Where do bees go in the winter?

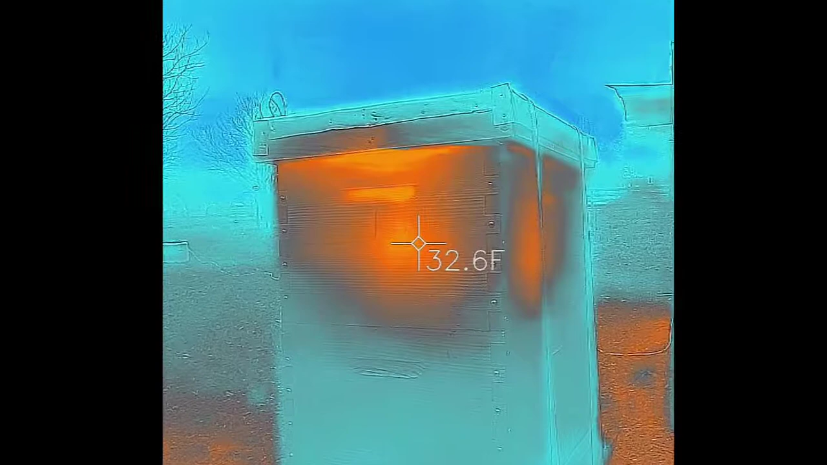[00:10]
On screen: spot 32.6°F
they make a ball in the hive and they'll stay there until it's warm enough to go back outside.
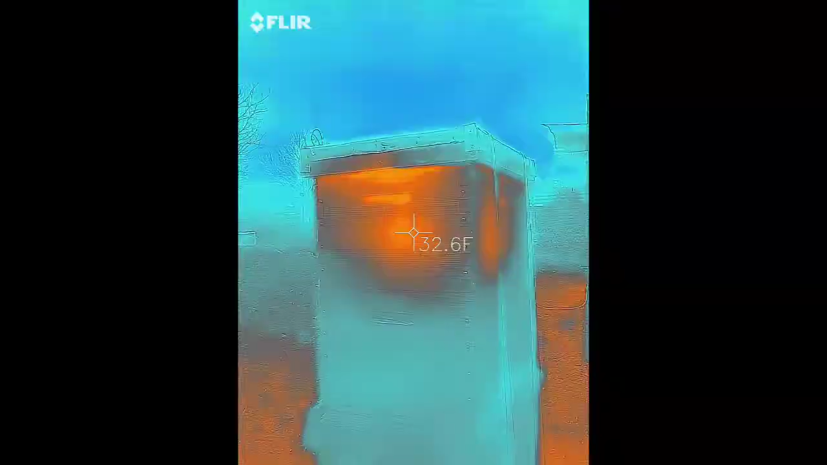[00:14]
On screen: spot 32.6°F
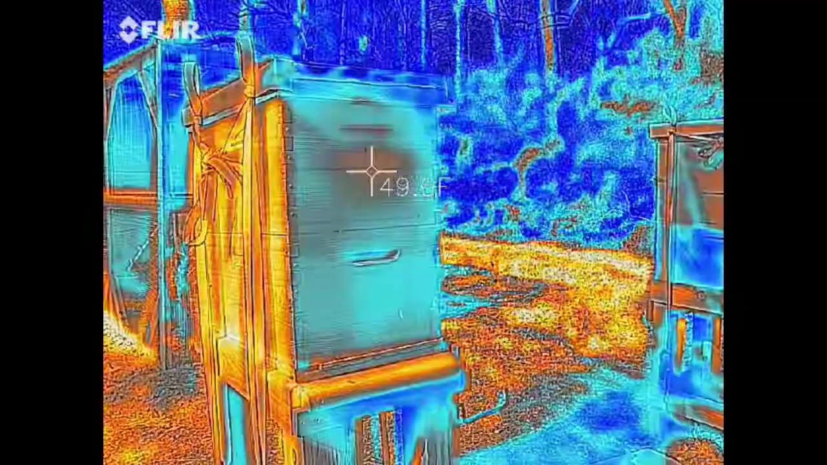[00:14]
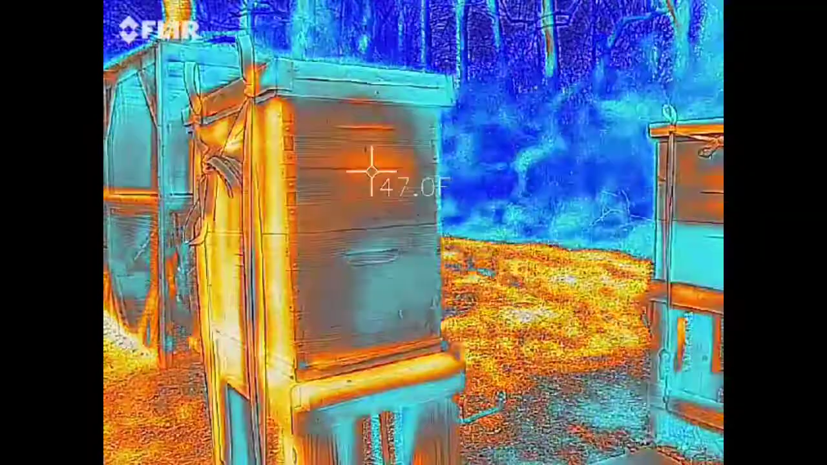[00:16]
On screen: spot 47.0°F
Here's a thermal image of a couple hours of the bees. You'll see them flying in and out the front and you'll
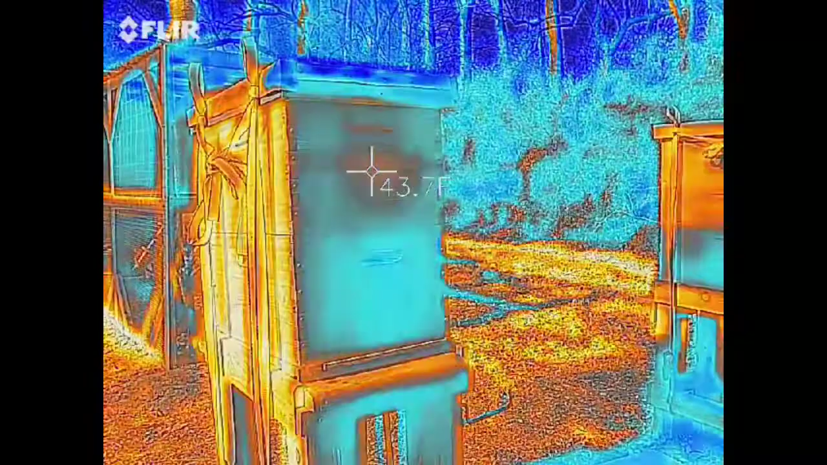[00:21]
On screen: spot 43.7°F
see the temperature that the fleur is reading of the cluster.